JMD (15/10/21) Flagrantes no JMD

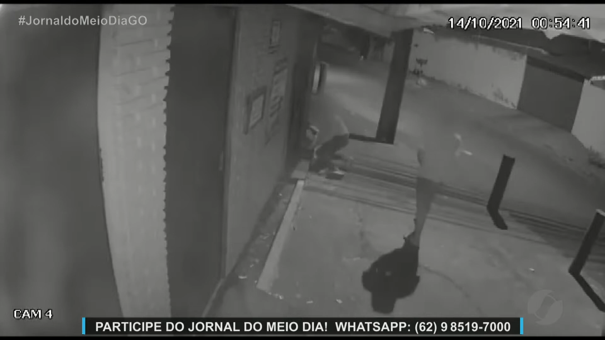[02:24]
Olha só, esses dois homens aí entraram em uma loja de um pet shop no bairro Canaã, em Rio Verde, furtaram vários objetos e uma quantia em dinheiro.
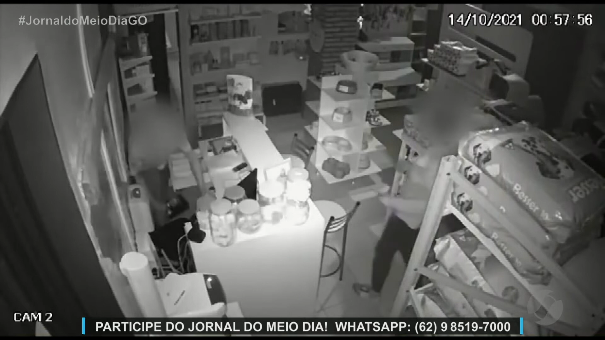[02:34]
O dono ficou indignado com essa situação e, infelizmente, os dois indivíduos ainda não foram encontrados e, com certeza, não foram presos ainda pela polícia militar.